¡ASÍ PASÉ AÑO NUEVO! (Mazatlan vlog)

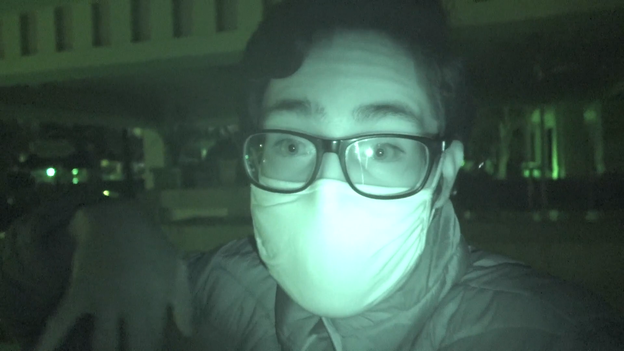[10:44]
Amigos se preguntarán Que por qué me puse el night shot Me salió un ratito del hotel Porque la gente se empezó a acumular En el lugar en donde estábamos Viendo el show Que fue la pequeña toma Que les hice Y pues no queremos Contagiarnos ¿Verdad? Entonces vinimos a explorar El hotel Entonces vine a ver Cómo se ve el mar de noche
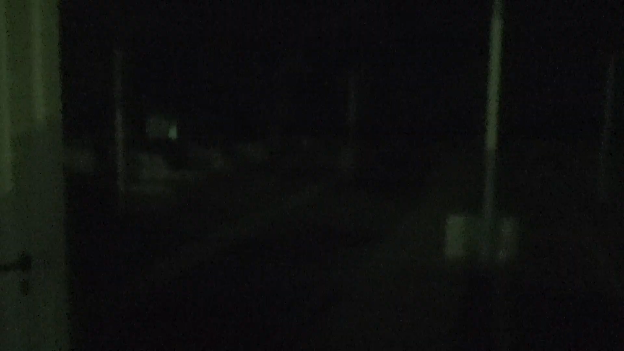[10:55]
No se ve nada aquí Pero créanme que si estuvieran aquí En mis ojos Otro rollo Sí señor
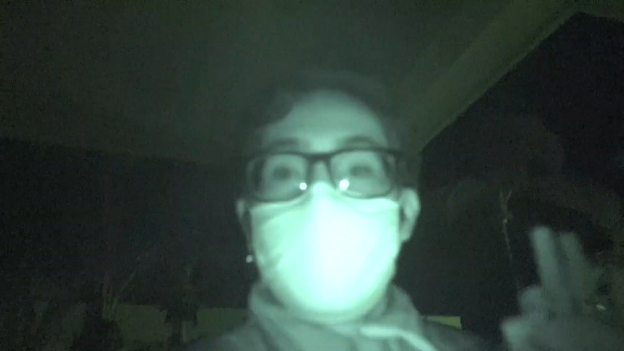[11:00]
Pero bueno amigos Es nada más para comentarles Que yo por el momento Dejaré el video hasta aquí Haré la despedida Ya más tarde Voy a estar con mi familia Un buen rato Para poder recibir el año 2021 Con la familia Y con ustedes Ya que subiré un video El mero primero de enero Que es el que creo que ya vieron Reacción a Itzy Y la reacción que se viene Está aún mejor Así que amigos Los veo allá en el hotel Bueno en el cuarto Para despedir este video